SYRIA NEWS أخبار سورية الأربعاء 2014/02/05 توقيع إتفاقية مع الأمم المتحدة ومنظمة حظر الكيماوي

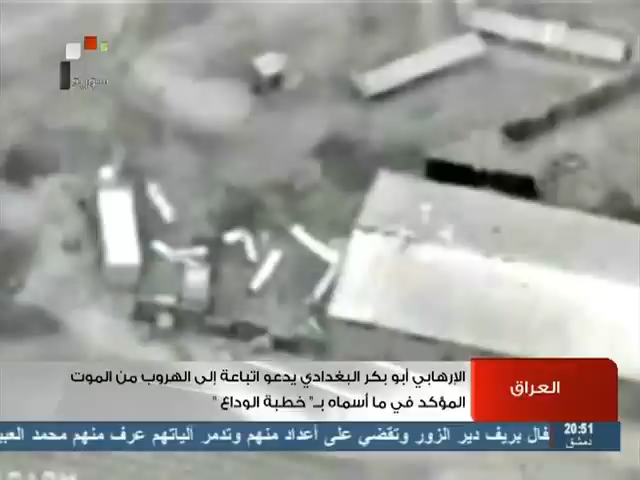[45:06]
وصل طيران الجيش العراقي استياد إرهابي داعش في الفلوجة والرمادي والصحراء الغربية